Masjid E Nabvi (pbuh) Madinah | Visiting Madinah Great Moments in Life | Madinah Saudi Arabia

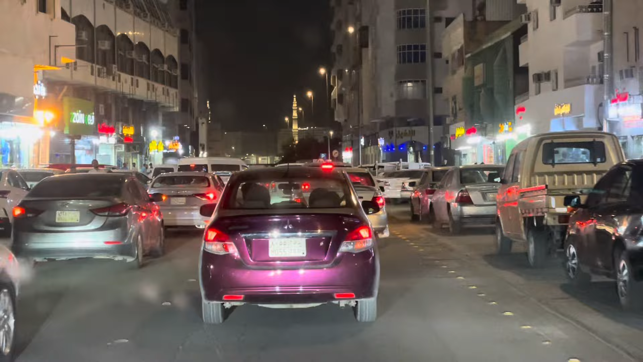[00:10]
بسم الله الرحمن الرحيم. خوش آمدید، اهلا وسهلا مرحبا. دور سے نظر آتے ہوئے مسجد نبوی صلی اللہ علیہ وسلم کی مینار، رات کی تاریکی میں چمکتے ہوئے، اور ہم مسجد نبوی صلی اللہ علیہ وسلم کی طرف رواں دواں.